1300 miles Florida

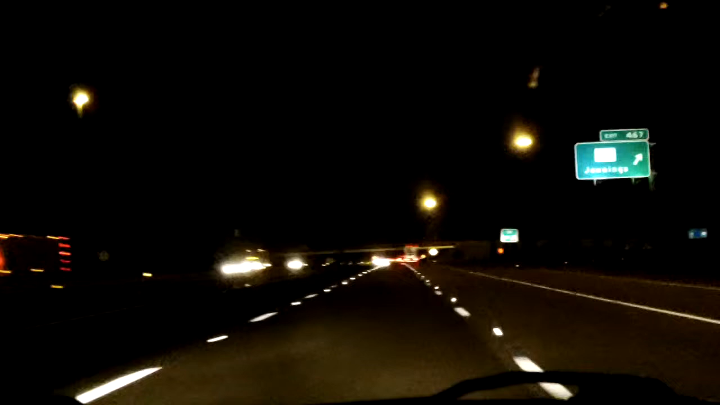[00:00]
проехали мы уже 1300 миль, осталось 250. Мы въехали в штат Флорида. Чувствуется теплота и красота. Шикарные дороги, как стекло освещается. Как на взлетной полосе. И мы летим, летим навстречу океану и белому песку Сарасоты.